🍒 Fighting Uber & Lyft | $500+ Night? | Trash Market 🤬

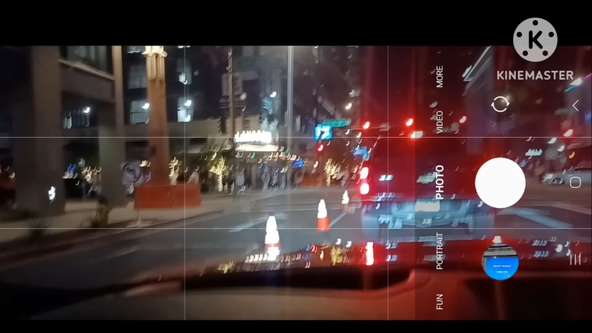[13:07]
they've got the street closed right now see that the streets closed I can't make a right turn